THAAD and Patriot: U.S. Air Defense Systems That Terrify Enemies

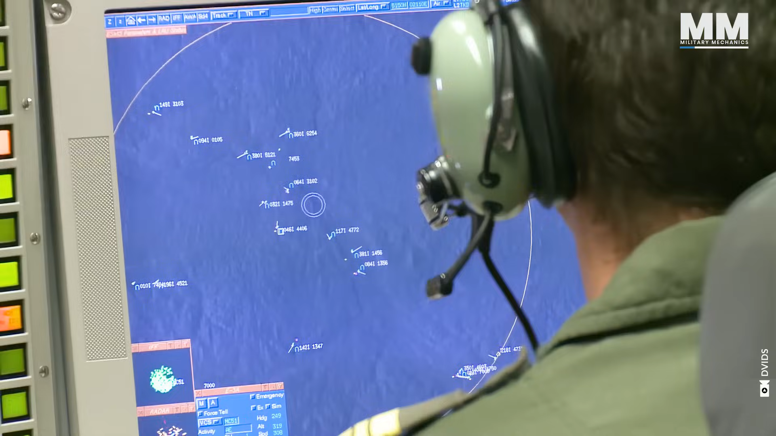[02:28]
this system's radar system might be used to track missile launches within a 621-mile radius.